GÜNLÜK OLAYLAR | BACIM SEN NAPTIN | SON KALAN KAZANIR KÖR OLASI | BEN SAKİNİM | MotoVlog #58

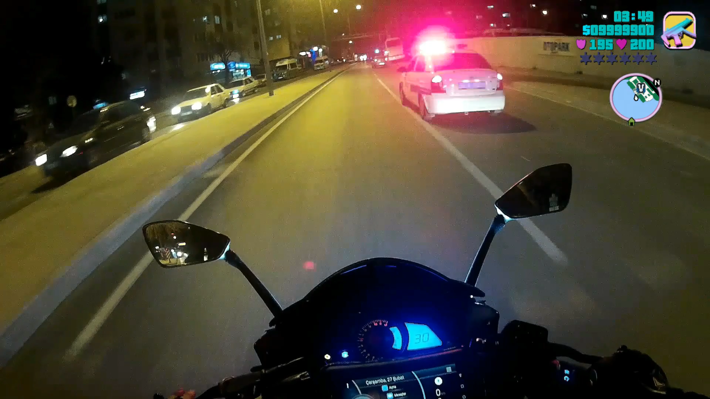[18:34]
Yol da vermez bu şimdi ha. Neyse yavaş gideceğiz artık. Yapacak bir şey yok.